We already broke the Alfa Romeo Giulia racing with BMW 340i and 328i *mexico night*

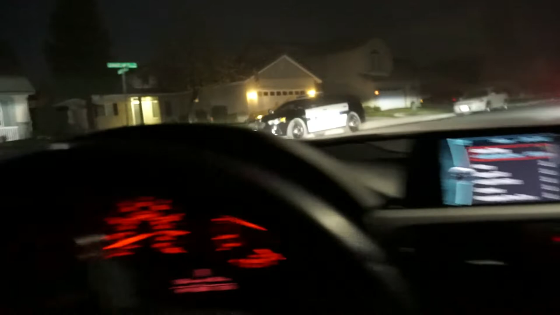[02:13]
and there's cops in Mexico I don't know that shit what the hell all right so we got the 340 we got the 328 eye down and tuned and we got the stock looking what the fuck he got some bright lights
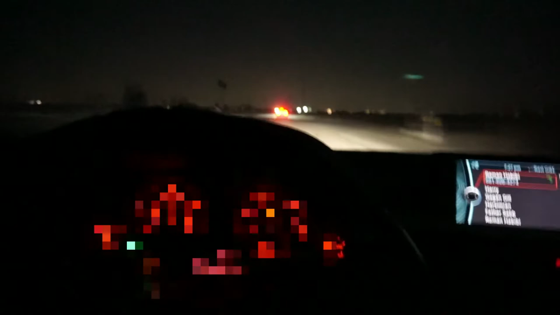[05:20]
i feel sorry for my dude because he just barely bought that and he just lost it and here you guys go and uh actually my car is keeping up with the 340i as i thought it would because uh i'm recording and i'm like driving the car so it's hard to control
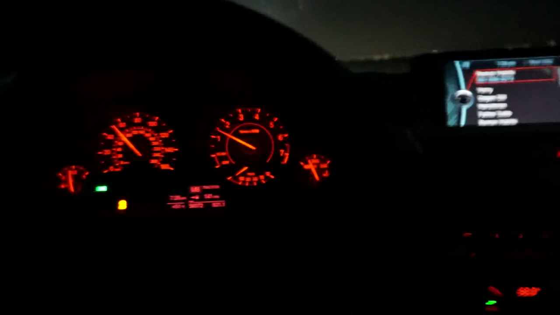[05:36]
the car but i need a go for you guys i need to buy a gopro i'm just being lazy now buying it
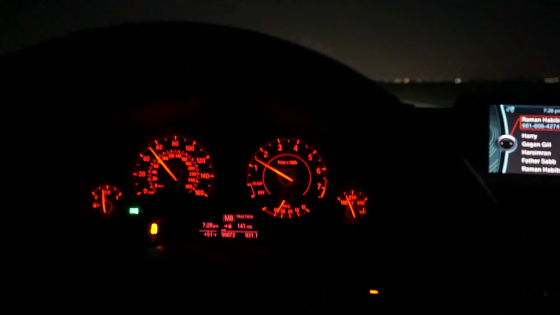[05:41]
you guys need to subscribe so i could go buy a gopro i'm broke you guys
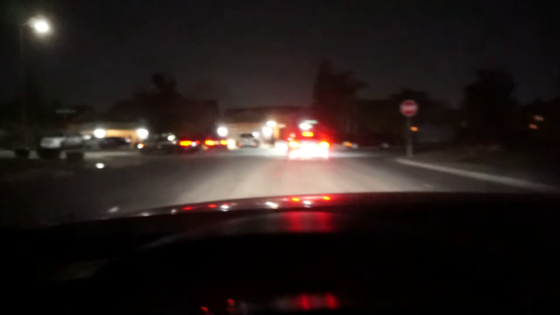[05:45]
i don't know if you guys can hear the pops but i'm enjoying them it sounds really nice oh shoot sheesh that's just something nice i love the pops from the bnw i mean the best pops would be probably the supra but